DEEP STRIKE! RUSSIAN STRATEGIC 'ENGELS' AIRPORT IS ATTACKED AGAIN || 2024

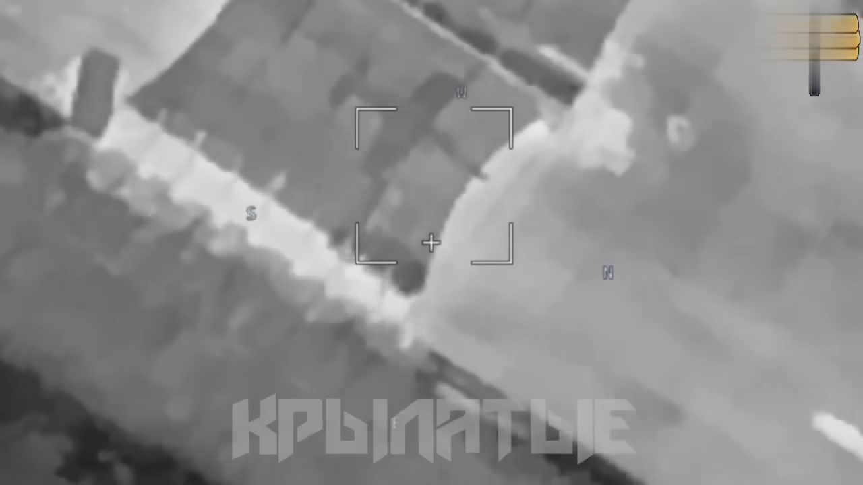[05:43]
I haven't got a single clue if the Lancet penetrated the tent or not.
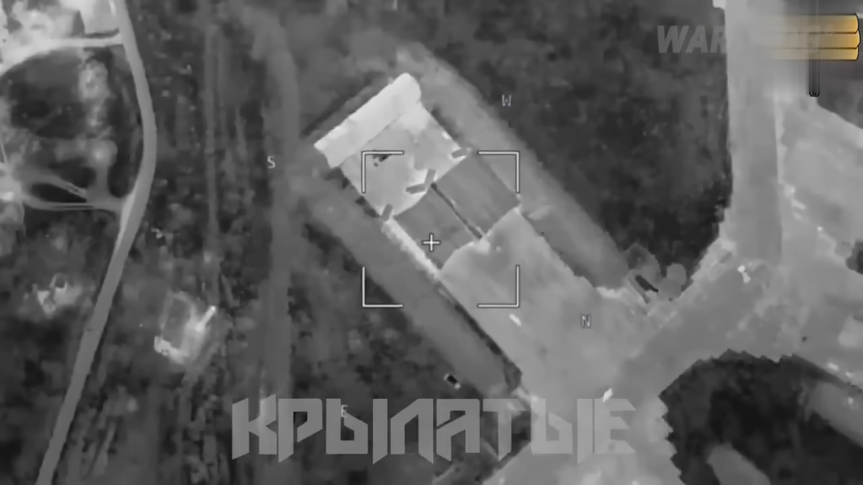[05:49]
What we see burning is the ceiling of the tent and not the actual Su-25.